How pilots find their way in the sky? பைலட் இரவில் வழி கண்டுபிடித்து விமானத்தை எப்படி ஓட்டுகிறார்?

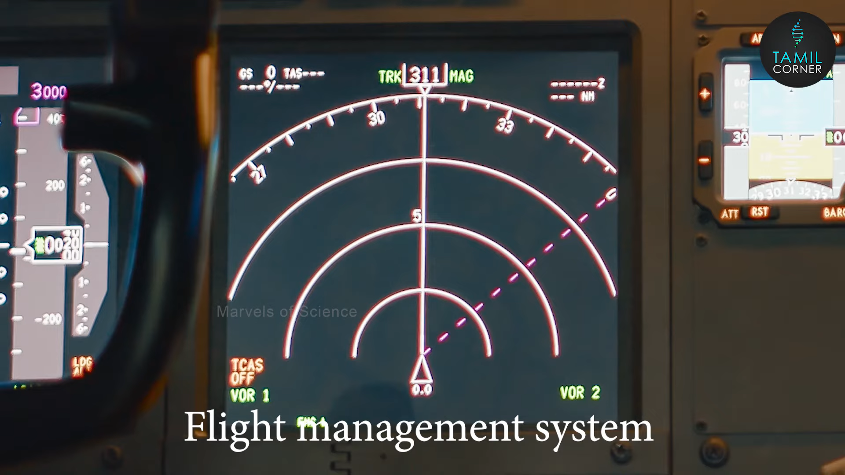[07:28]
flight management systemத்தில் இருக்கிறு கம்பிட்டர் இந்த டேட்டாக்கல பிராசசச் சென்று இுமானம் பையன செய்வேண்டிய ரூட்ட ஒரு ரோடு போல போட்டு காட்டிடும்.